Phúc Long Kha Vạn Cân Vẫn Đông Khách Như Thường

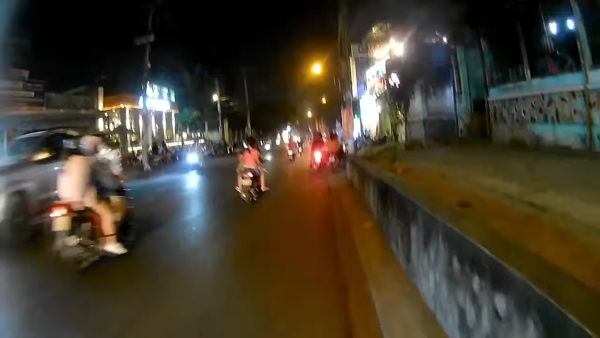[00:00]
Ừ ôi các bạn mình ta đường khai bằng căn này mình đi ngon không làm á mình sẽ bắt ngựa luôn rất là đông khách luôn mặc dù ở đó chẳng giai đoạn màu dịch này cũng phải là bây giờ khoảng 7 giờ rưỡi nha các bạn và thấy đông ghê không hai xe là dẫn kính luôn với thằng thứ hai mà rất nhiều nó còn nhiều hơn hồi trước luôn trước cho anh đưa mình đi ngon lấy lắm giờ mình đi thấy rất là đông lắm luôn các bạn không ta ngồi ngoài nó còn